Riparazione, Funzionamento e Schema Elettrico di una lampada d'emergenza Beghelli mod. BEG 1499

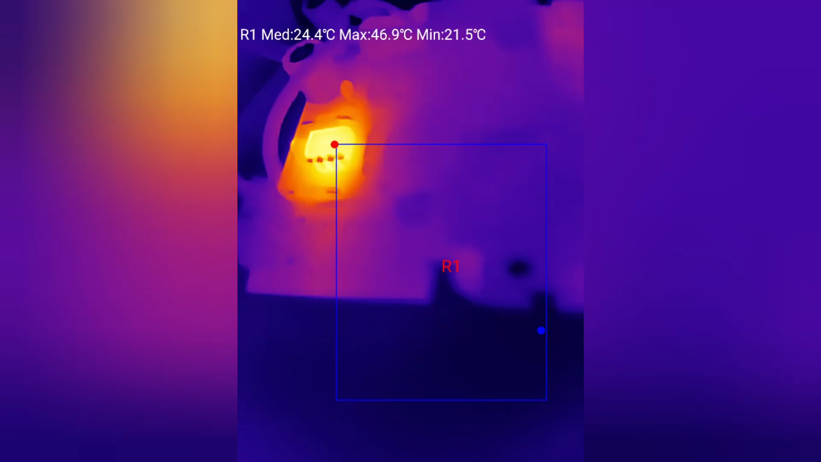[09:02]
On screen: max 46.9°C, min 21.5°C
in effetti durante questa operazione il mio
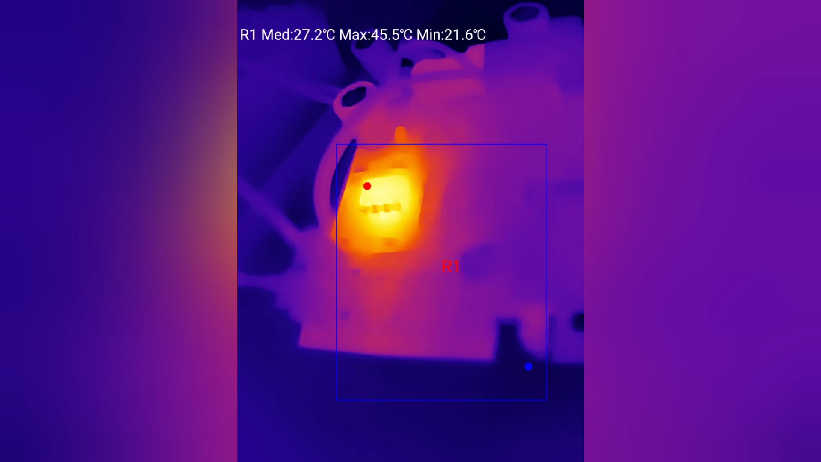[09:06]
On screen: max 45.5°C, min 21.6°C
integrato step up arriva ad una temperatura
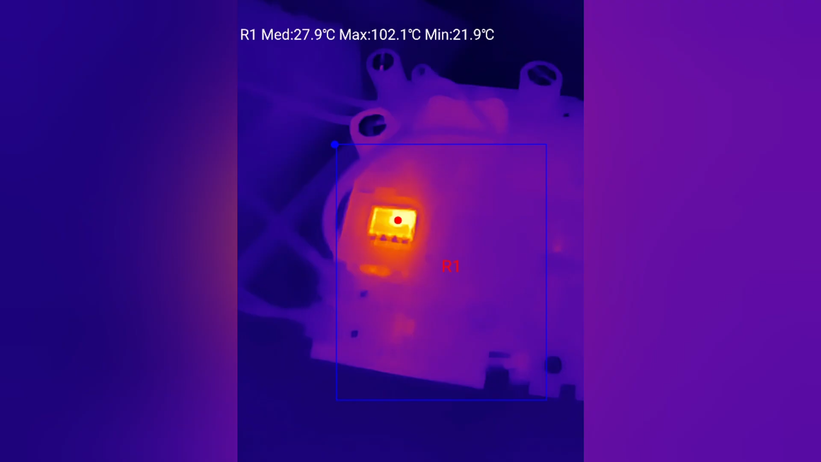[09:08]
On screen: max 102.1°C, min 21.9°C
di quasi 100 gradi centigradi pertanto
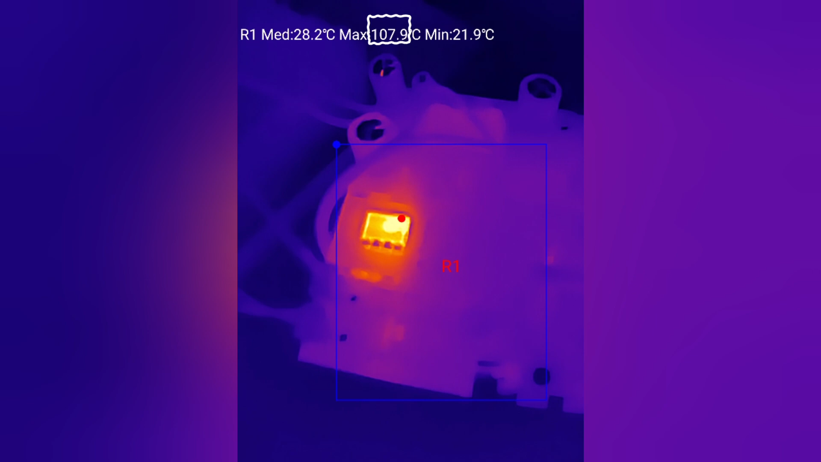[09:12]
On screen: min 21.9°C
comincio a sospettare che sia proprio lui il responsabile del guasto e decido di dissaldarlo dal circuito.
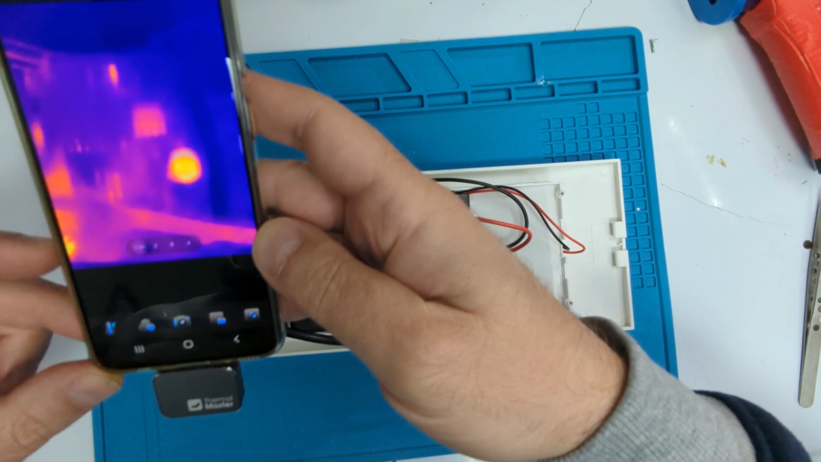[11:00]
In questa fase con i led non attivi
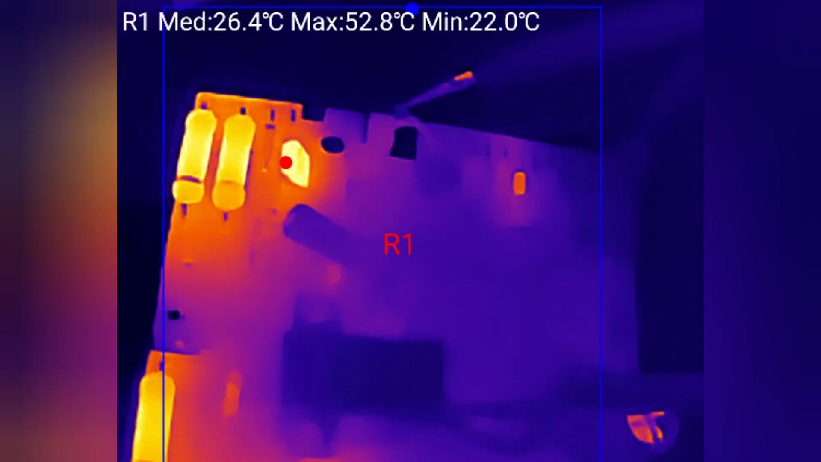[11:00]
On screen: max 52.8°C, min 22.0°C
osserviamo soltanto il riscaldamento delle resistenze di potenza. La prima in alto a sinistra la resistenza di ricarica della batteria, la seconda quella di stabilizzazione della tensione e il transistor
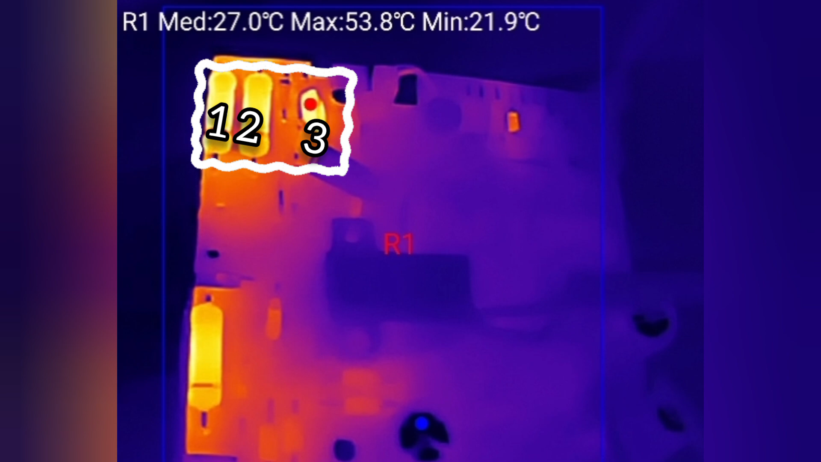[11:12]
On screen: max 53.8°C, min 21.9°C
che si occupa di scaricare la tensione in eccesso. Oltre naturalmente alla resistenza dell'alimentatore. Andiamo a rimuovere l'alimentazione 220 volte.
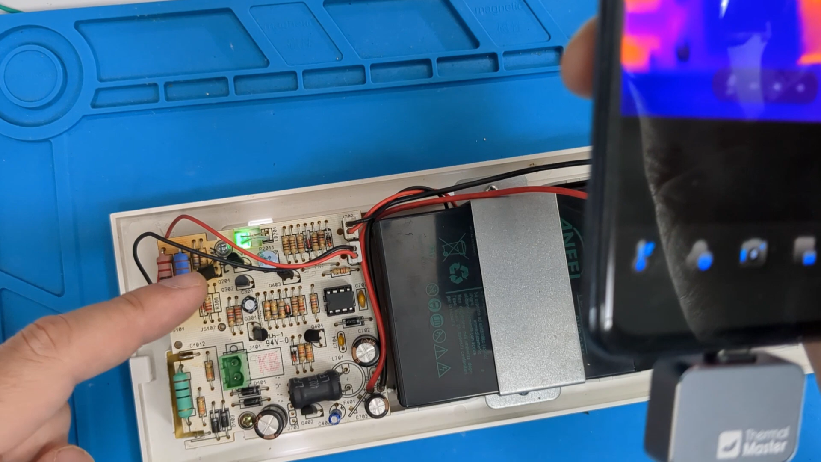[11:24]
I led finalmente sono accesi come dovrebbero esserlo e alla termocamera il nostro
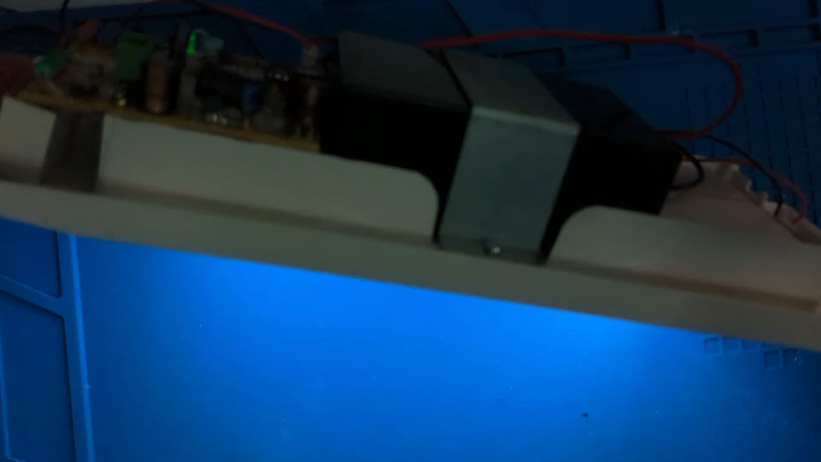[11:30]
integrato step up risulta termicamente tiepido.
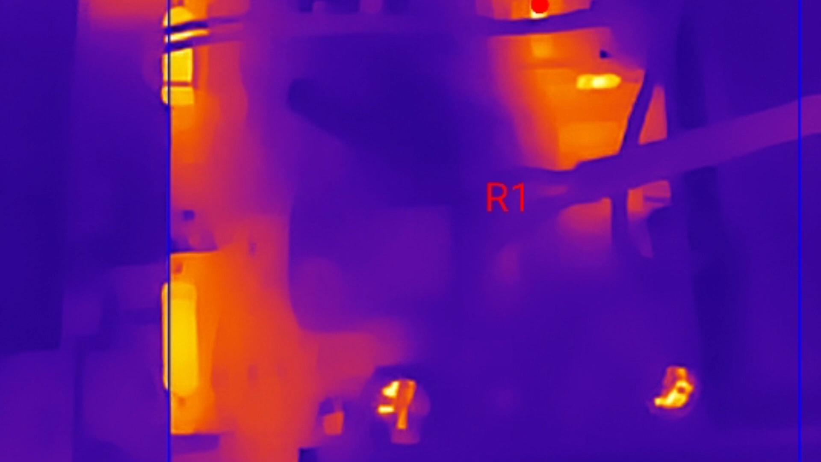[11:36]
A tal punto che può essere anche toccato col dito senza scottarsi.